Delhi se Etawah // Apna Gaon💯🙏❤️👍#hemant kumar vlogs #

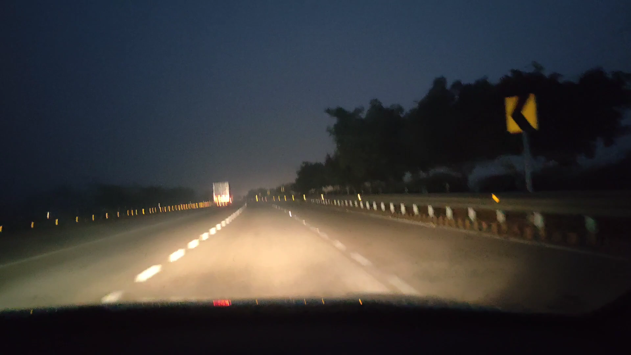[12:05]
कि दोस्तो अब आगराम लोग इंट्रीग कर गये हैं कि काफी अंधेरा हो गया है अब चलते हैं यम्मा एक्सप्रेस वे पे इसको दोस्तो कितना बढ़िया नजा
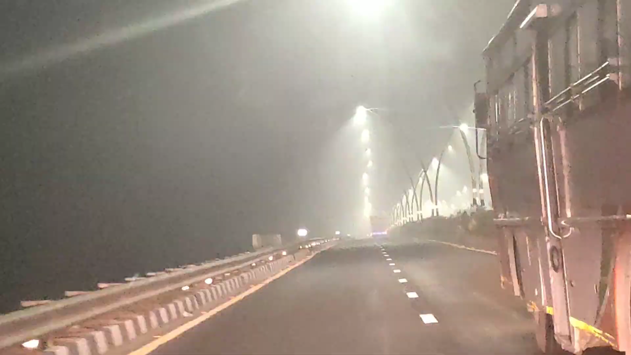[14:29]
बॉम और यह हमने गाड़ी को टैक कर लिया है बस के साथ बस बाला कर चला रहे हैं स्पीड से स्पीड भी सोगे पूपर पहुंचने वाली है